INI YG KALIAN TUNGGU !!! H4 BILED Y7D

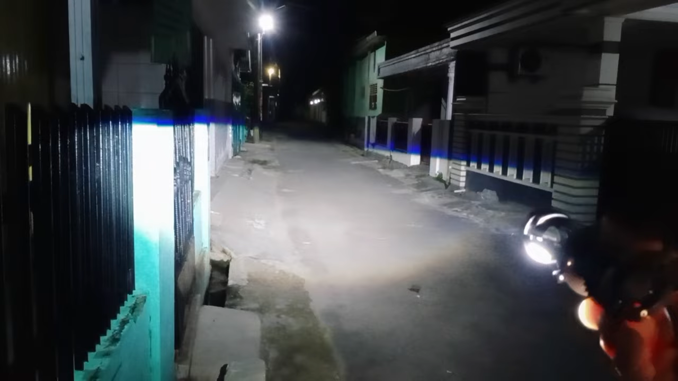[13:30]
outputnya cakep juga terang juga kurang lebih sama kayak mp30x kemarin mas bro ya lebar cahayanya cuma untuk mp30x kemarin dia sininya foregroundnya lebih padet ya dibanding ini tapi untuk ininya masih ada blue band ya di cutoffnya masih biru dan untuk cahayanya seperti ini ya ini masih cukup terang 11-12 sama mp30x kemarin ya mas bro ya sama-sama tuh di cutoffnya juga sama-sama tajam sama-sama